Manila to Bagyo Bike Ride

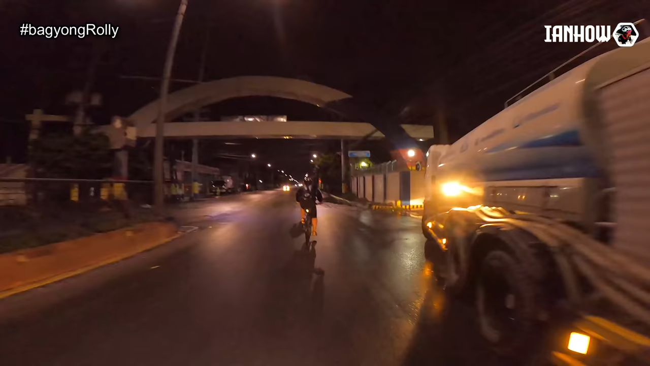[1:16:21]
Hoy, lapit na, bakor na to, bakor.
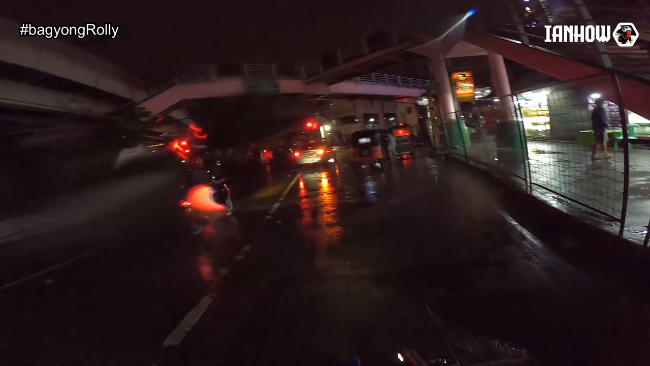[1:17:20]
Yun, tapos yan yung kabilang dulo naman ng MRT, Taft Station, ayun no.